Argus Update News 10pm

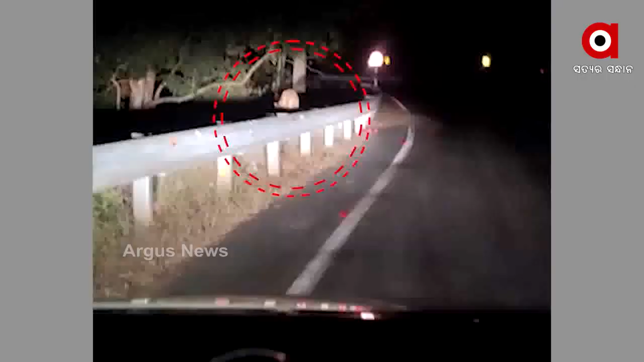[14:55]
विलंबित राति रे सीउनी गांव आलोक पाणीग्राही तांको सांगो मानको सह जयपुर पटु फेरुथुबा बेले आम पाणीघाटी रास्ता रे बाघ देखिथिबा कहिछंती।